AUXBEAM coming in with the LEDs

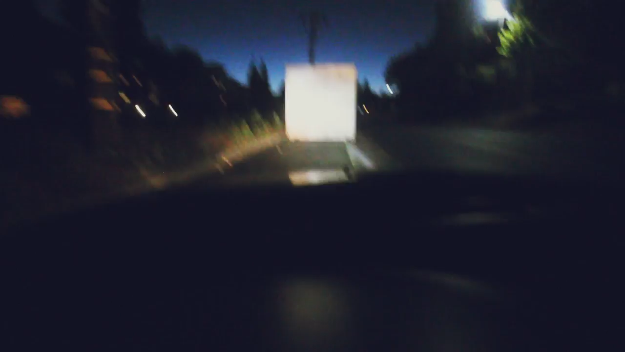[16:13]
don't know if you guys can see this right here but the right side is a little brighter than the left it's not too much brighter i'm not gonna lie it's still nice though it's still better than stock i kind of like the the 6k light and i kind of like the way the leds actually spread i don't know if you guys can tell i'm driving i wish it was a lot darker that might be a little better as my final uh would i buy these i'll be straight up i know it's kind of dark but uh maybe you guys could see me see